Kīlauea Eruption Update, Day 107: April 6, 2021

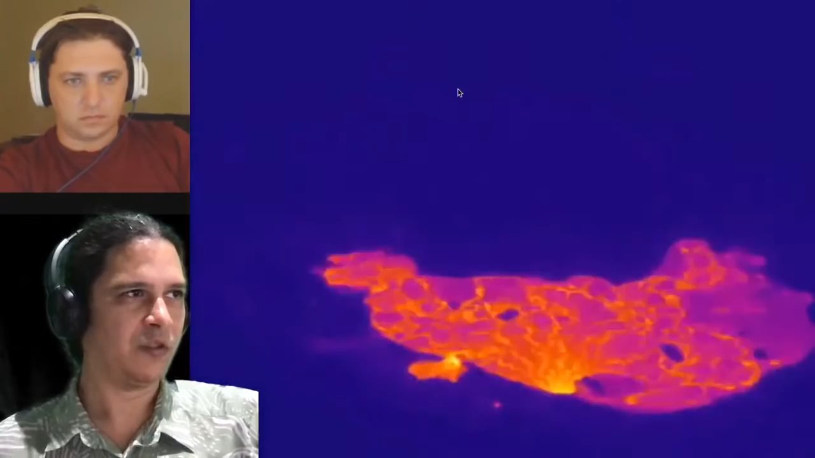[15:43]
So that's much of the action now is tracking the ooze-ups along the margin of this lifting lid and tracking the variations on the surface of this moving lava lake. And otherwise, things are fairly steady.